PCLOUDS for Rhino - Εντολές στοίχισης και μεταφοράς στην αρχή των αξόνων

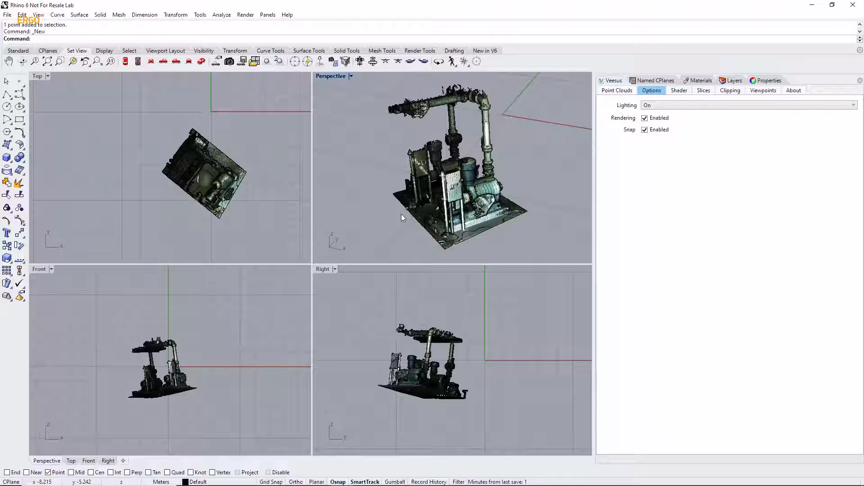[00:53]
Πίσω στα Point Clouds πρώτο πράγμα που πρέπει να κάνουμε είναι να σχεδιάσουμε την οριζόντια γραμμή. Οπότε σχεδιάζουμε εδώ τη γραμμή. Αυτό είναι. Επιλέγουμε Polyline, πρώτο σημείο, δεύτερο σημείο και δεξί κλικ για να τελειώσουμε. Το δεξί κλικ είναι μια τυπική διαδικασία στο Rhino.
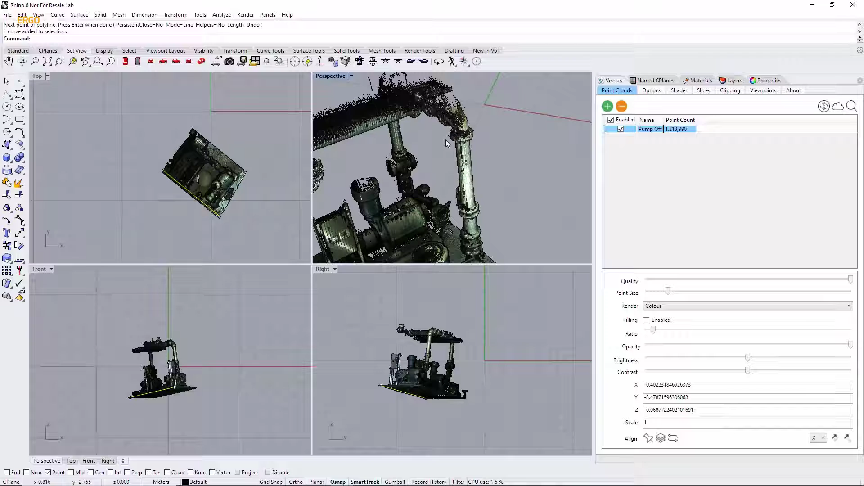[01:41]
Φαίνεται εντάξει για το παράδειγμά μας. Κάτι που πρέπει να σημειώσουμε εδώ πριν φτάσουμε στην κάθετη γραμμή, που ισχύει βέβαια και για την οριζόντια, είναι ότι το Point Cloud δεν είναι πολύ πυκνό εδώ. Οπότε αυτό που θα κάνουμε είναι απλά να αυξήσουμε λίγο το Point Size, ώστε να γίνει λίγο πιο πυκνό. Έτσι θα μπορέσουμε πιο εύκολα να ταιριάξουμε τα Points με τις γραμμές. Τελευταία ενέργεια που θα κάνουμε είναι να τραβήξουμε την γραμμή, ώστε να ταιριάξει μέσα από αυτό το Point Cloud που δεν είναι πυκνό, με ένα άλλο σημείο που θέλουμε να έχουμε μια κάθετη γραμμή. Επιλέξτε Line, ένα κλικ, δεύτερο και δεξί κλικ για να τελειώσετε.
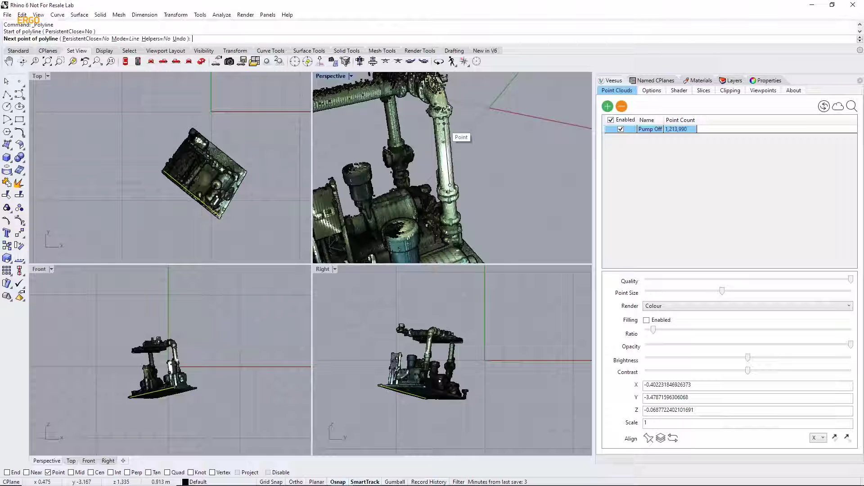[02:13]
Αυτό ήταν μια χαρά.
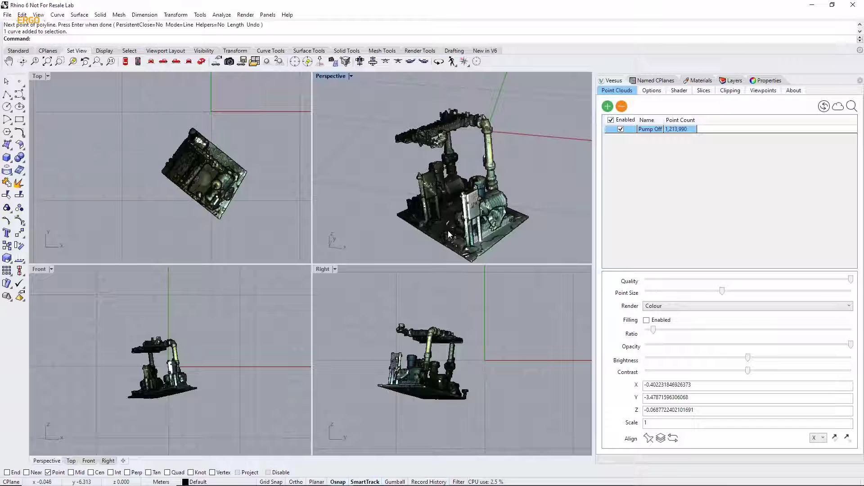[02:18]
Οπότε επιλέγουμε την πρώτη οριζόντια γραμμή και χρησιμοποιώντας το Shift επιλέγουμε και την
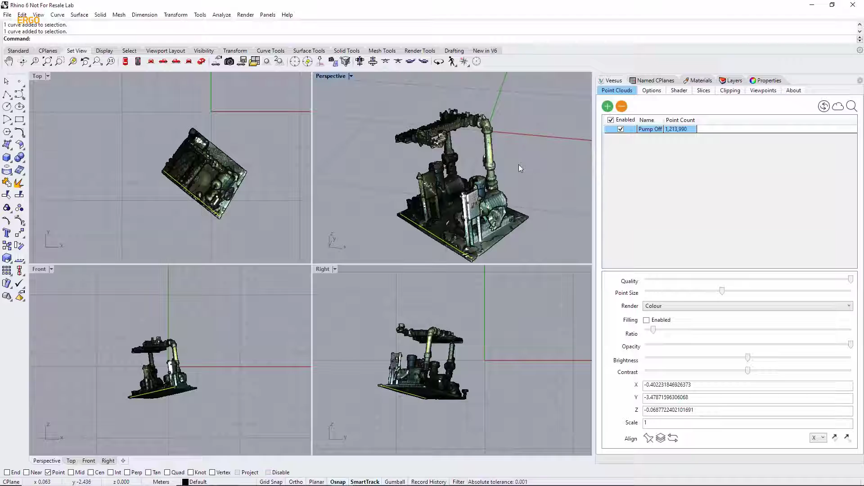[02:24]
κάθετη και απλά πηγαίνουμε στην επιλογή Align εδώ. Το Point Cloud έχει αλλάξει πλέον τον προσανατολισμό του και δείχνει σωστό και ευθυγραμμισμένο. Ναι, μπορεί να χρειάζεται μια περιστροφή, αλλά μπορούμε να το φτιάξουμε αυτό τώρα.
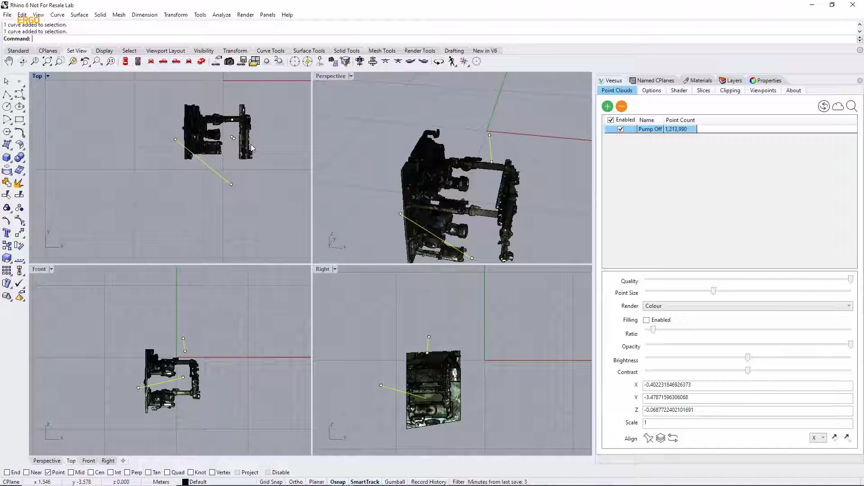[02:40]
Αν δούμε εδώ θα καταλάβουμε ότι πρέπει να γυρίσει ως προς τον ΨΙ άξονα. Οπότε απλά πηγαίνουμε εδώ κάτω και επιλέγουμε το ΨΙ.
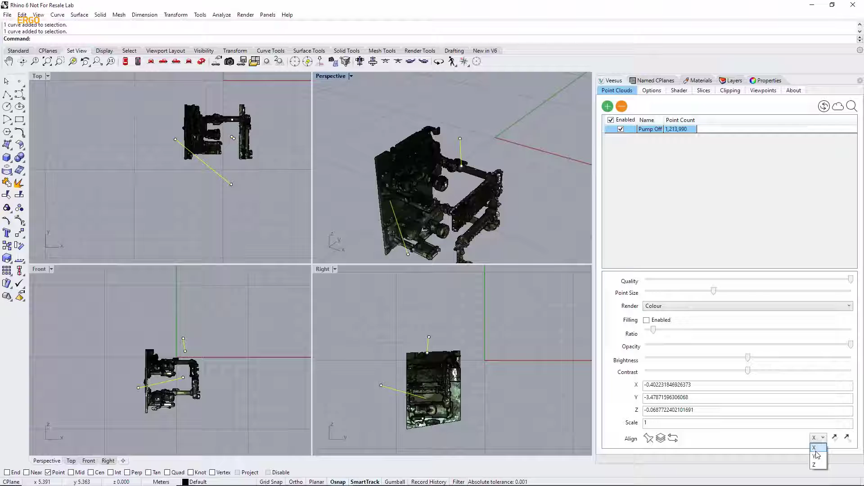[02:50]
Στη δική σας περίπτωση μπορεί να διαφέρει, αλλά εδώ μπορείτε να δείτε ότι ο ΨΙ άξονας είναι ο σωστός και απλά το περιστρέφουμε. Επίσης υπάρχει η επιλογή της
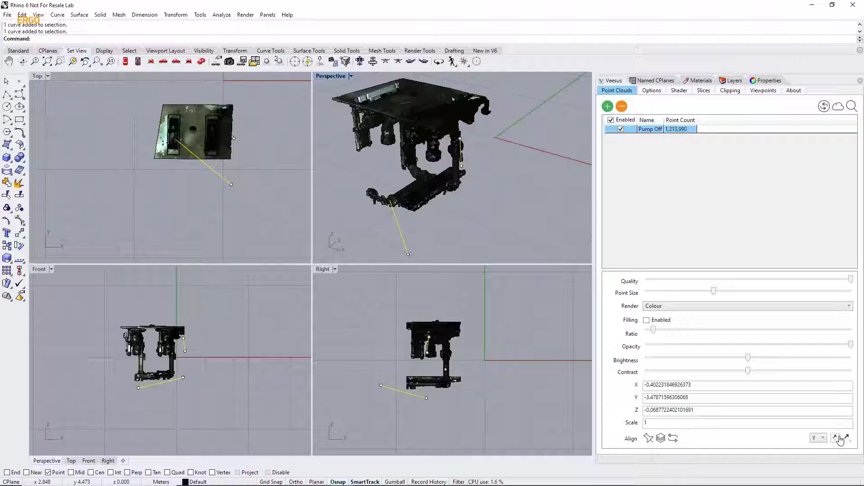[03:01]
περιστροφής κατά 180 μοίρες και αυτή είναι η επιλογή που περιστρέφει κατά 90 μοίρες. Τώρα φαίνεται πολύ καλό. Σίγουρα καλό για ένα γρήγορο παράδειγμα.
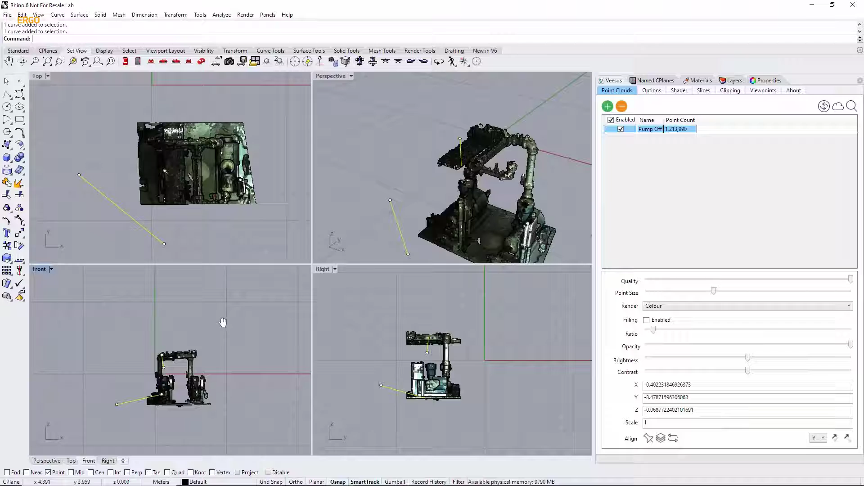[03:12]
Βλέποντας το Point Cloud φαίνεται ευθυγραμμισμένο με το επίπεδο, οπότε μια χαρά. Τέλος, κάτι γρήγορο που μπορούμε να κάνουμε για να τελειώσουμε με αυτή τη διαδικασία που πρέπει να γίνεται, είναι η επιλογή Origin εδώ. Αυτό βέβαια περιγράφεται και σε άλλο βίντεο, αλλά ταιριάζει να το πούμε και εδώ.
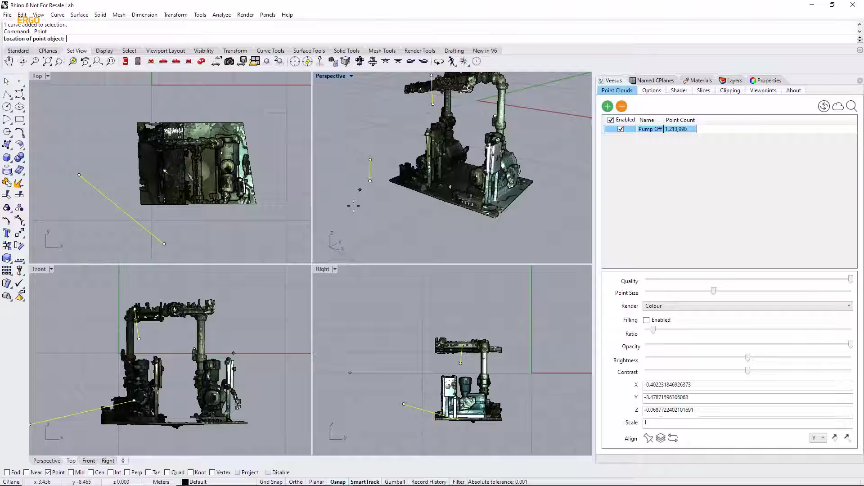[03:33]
Οπότε έχουμε τα Rhino Points εδώ στη μέση αυτού του Point Cloud και απλά επιλέγουμε αυτό. Θα δούμε ότι θα γίνει κίτρινο και μετά μπορούμε απλά να επιλέξουμε Origin. Αυτό θα μετακινήσει το σημείο που επιλέξαμε στο κεντρικό σημείο του επίπεδου 0,0,0. Αυτό είναι πολύ χρήσιμο και μπορείτε να δείτε εδώ ότι αυτό που κάναμε στην ουσία είναι να ευθυγραμμίσουμε,
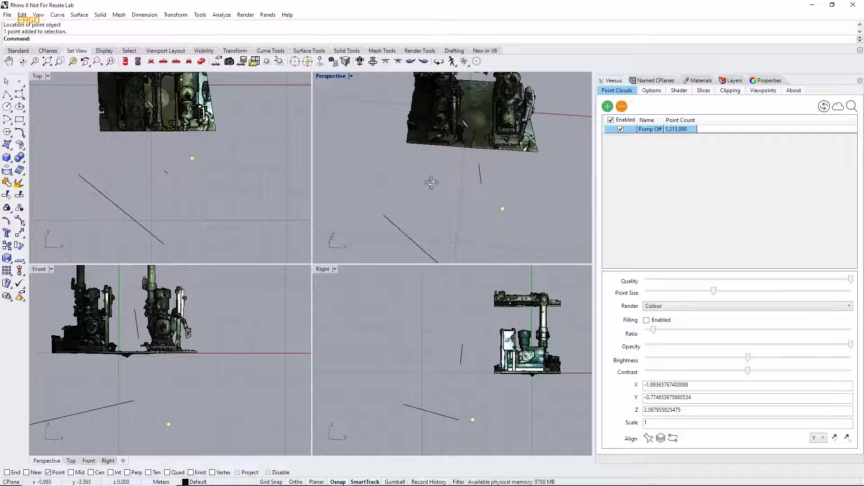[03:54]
να περιστρέψουμε και να τοποθετήσουμε σωστά το Point Cloud μας. Αυτό είναι. Μπορείτε να το δείτε σε αυτές τις προβολές εδώ. Αυτή ήταν η διαδικασία της ευθυγράμμισης και επίσης η επιλογή
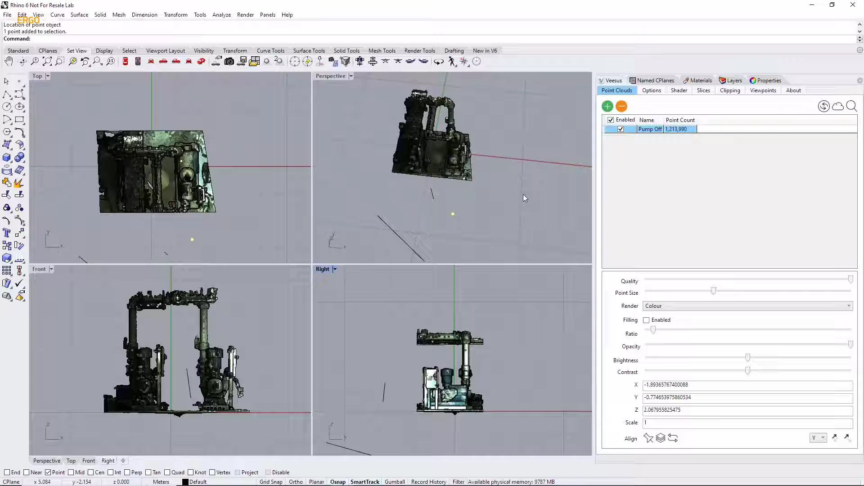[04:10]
Origin που τοποθετεί το Point Cloud στο σημείο 0,0,0.